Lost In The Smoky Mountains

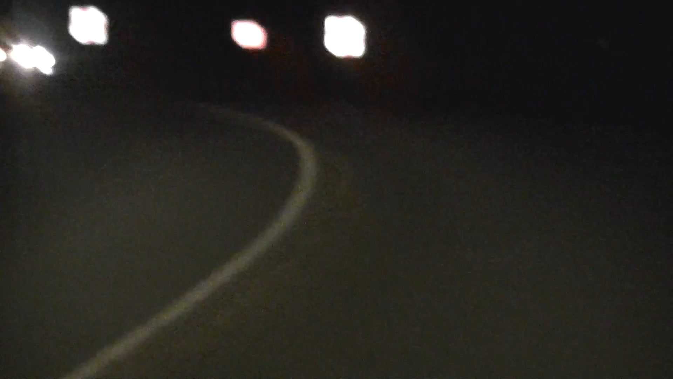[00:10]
is what it looks like to get back to our cabin at night.